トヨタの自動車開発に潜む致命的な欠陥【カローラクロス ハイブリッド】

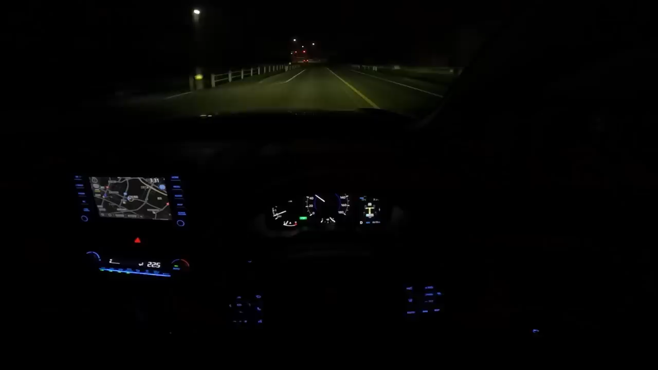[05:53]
メーター右側にハイブリッドモニターを出しているが、ちょっとでもアクセルを抜くと、すぐエンジンが切れる。今のところ、内装の安っぽさ以外は、とっても優秀な一台になってますな。カローラとプリウスを融合させたパワートレイン。大量消費社会の象徴みたいな、やけに大きく見える見かけからは、想像もつかないエコでした。目に見えるところが安いのが残念で仕方ない。ここら辺でマツダと手を組んで、内装の仕上げを全部やってもらえばいいのにな。